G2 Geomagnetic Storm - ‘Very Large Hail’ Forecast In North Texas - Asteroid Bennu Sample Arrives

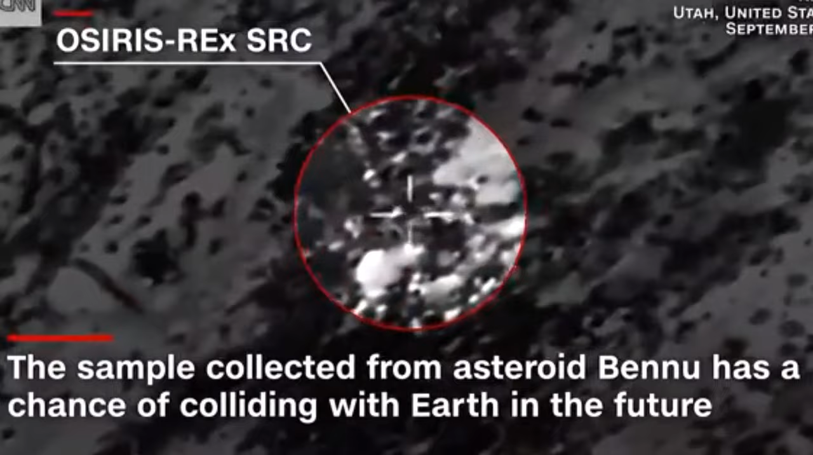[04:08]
Let's see that view here from that first helicopter as it continues to make its final descent to the terrain below. Touchdown.